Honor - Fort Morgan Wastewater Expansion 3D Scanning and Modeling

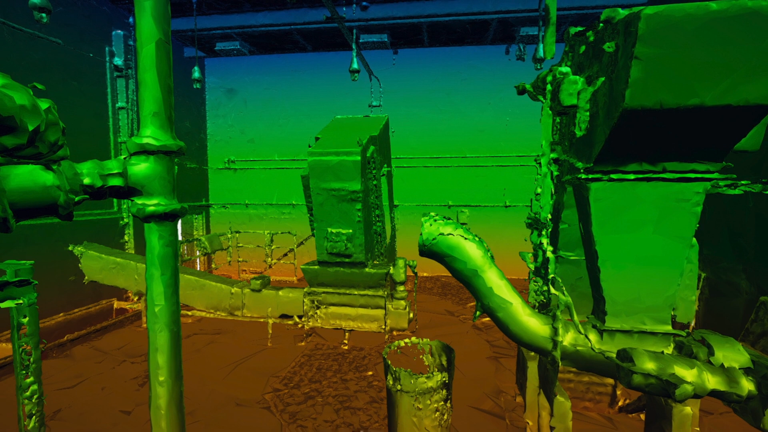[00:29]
It's been really a disruptor in our survey world that we can scan indoors and
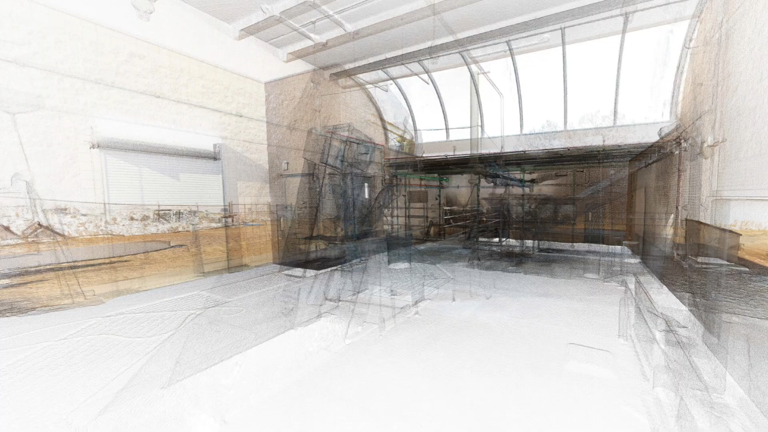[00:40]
outdoors and we set up controls so that we keep that accuracy intact.